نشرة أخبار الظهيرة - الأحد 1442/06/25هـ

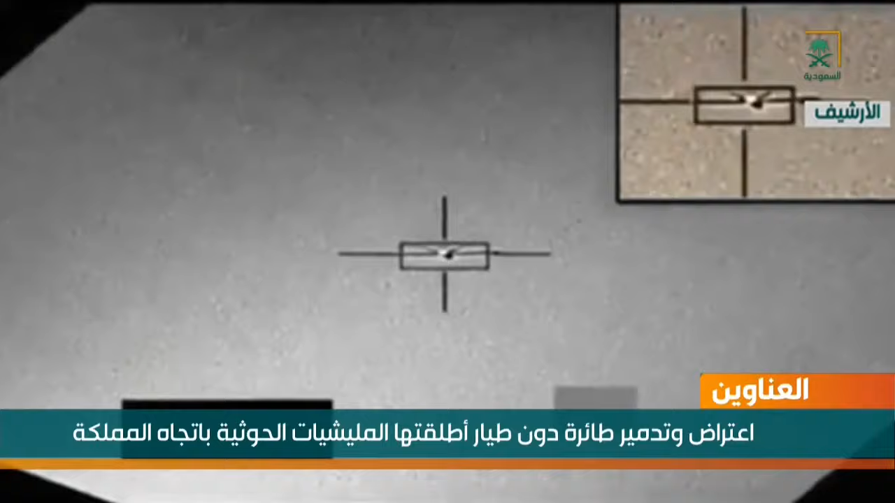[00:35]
دون طيار مفخخها طلقتها الميليشيات الحوثية باتجاه المملكة موسيقى الجهات المعنية تواصل تطبيق الإجراءات الاحترازية في جميع مناطق المملكة